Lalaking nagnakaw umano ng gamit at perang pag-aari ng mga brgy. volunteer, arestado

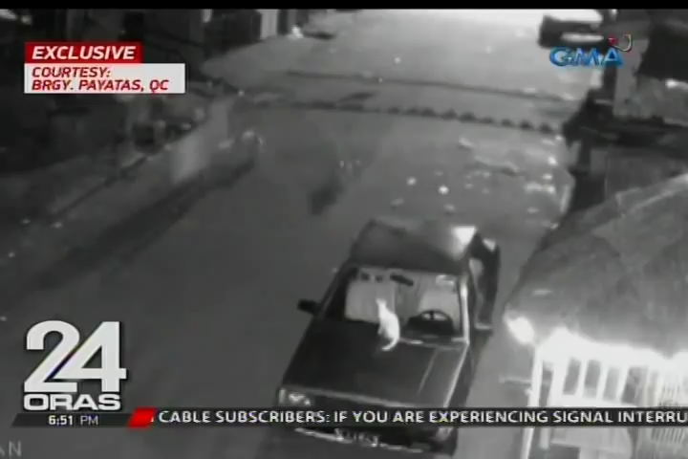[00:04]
Nahuli kamang mga panakaw na sulyap ng sospek na nakilalang si Ricardo Villaganes sa kubo na detachment ng samahang volunteer sa Barangay Payatas, Quezon City.
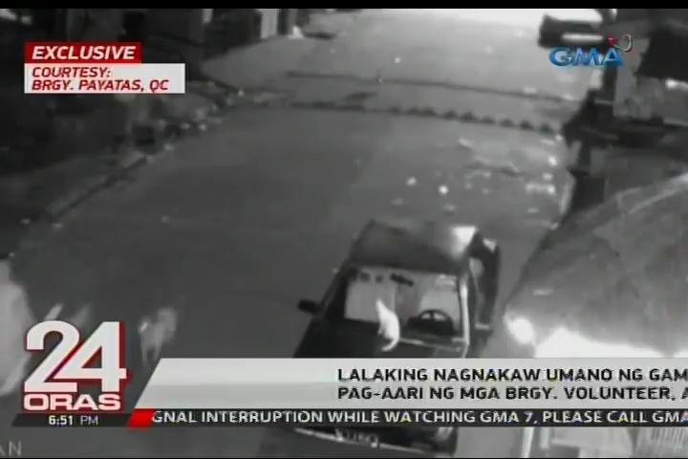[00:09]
Para makasiguro isumili pa ang sospek sa bintana pero dahil gising pa ang volunteer tanod na bantay, umalis siya.
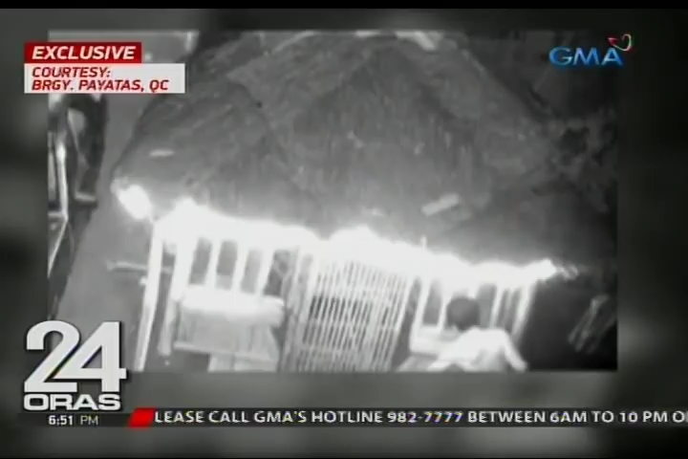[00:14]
Nang makitang wala ng tao, muling bumalik, saka sinikwat ang slingbag ng biktimang nakilalang si Esperejo Regunda.
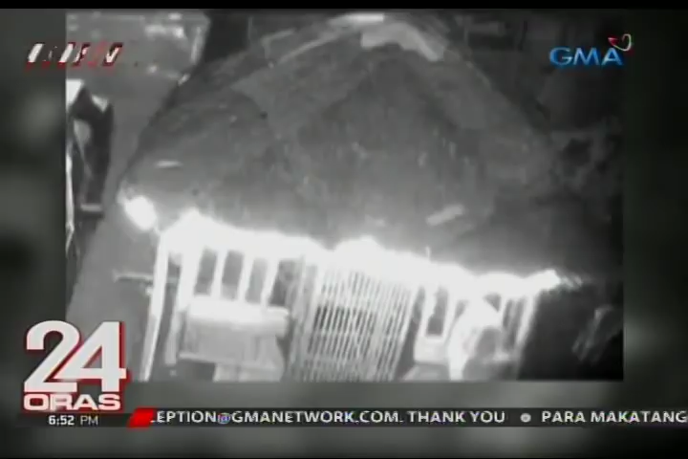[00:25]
Matapos i-review ang CCTV noong hapong yun, nabistong si Villaganes nga ang tumangay sa
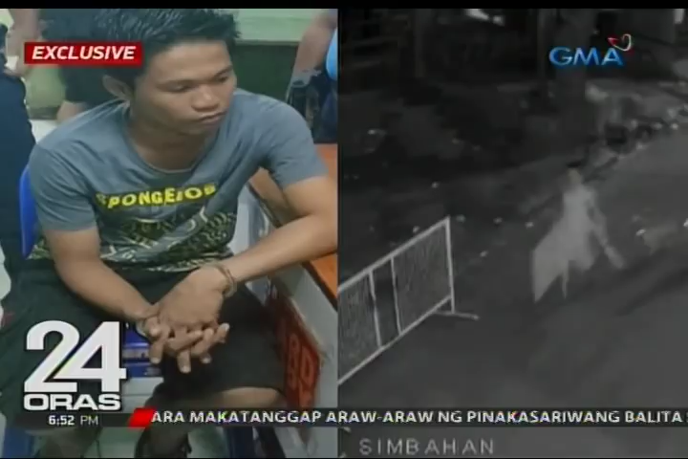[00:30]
8,000 pisong pag-aari raw ng samahan.